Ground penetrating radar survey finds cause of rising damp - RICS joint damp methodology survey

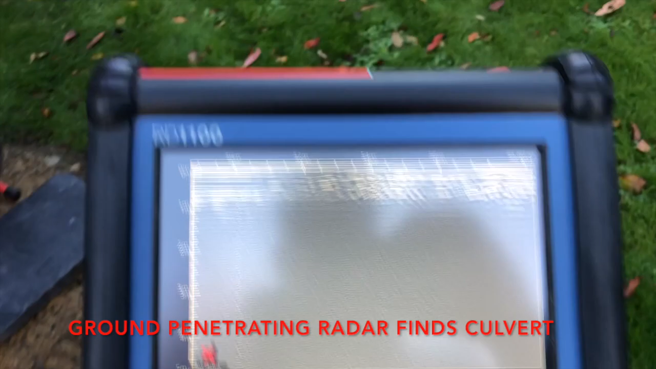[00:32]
What you're going to find is just coming up now. All you can see is coming up now.
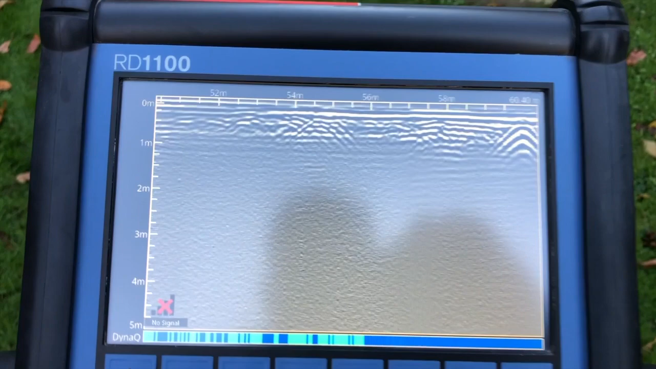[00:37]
That is the culvert there. You can see how flat that top is there.